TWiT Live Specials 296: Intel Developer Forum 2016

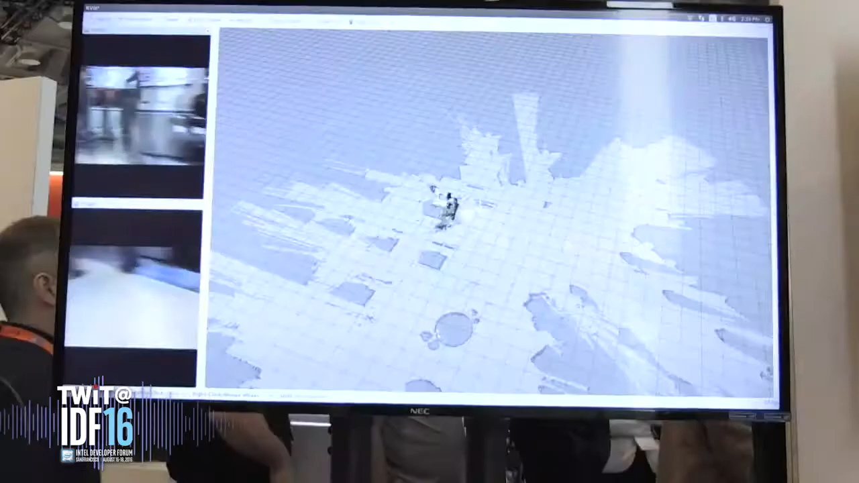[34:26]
You can see it visualized up there on that screen.
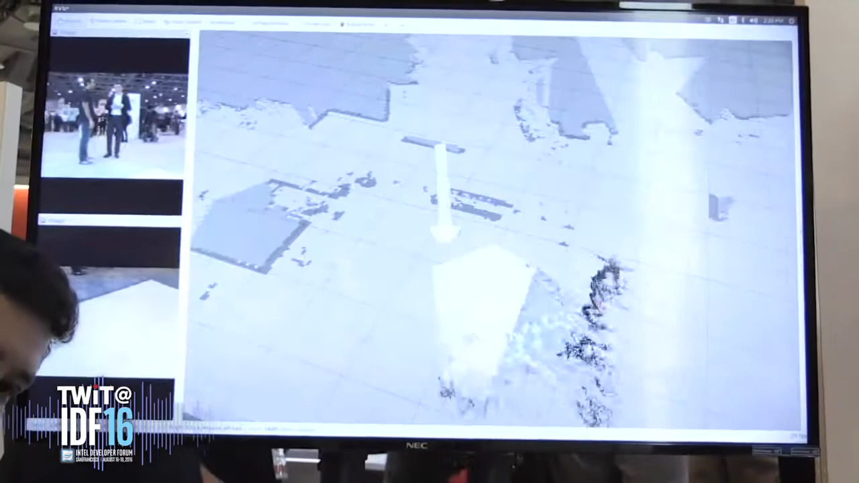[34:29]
And it has a LIDAR that can see 270 degrees,
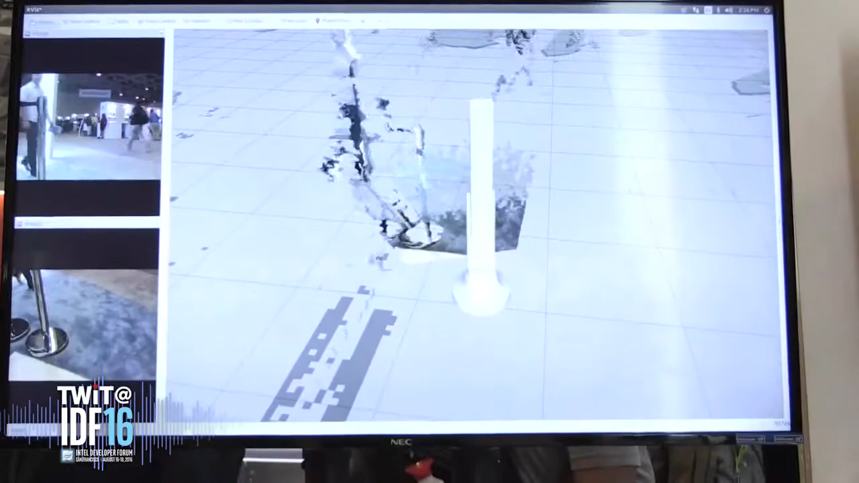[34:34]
which it uses for map making and figuring out where it is in the store.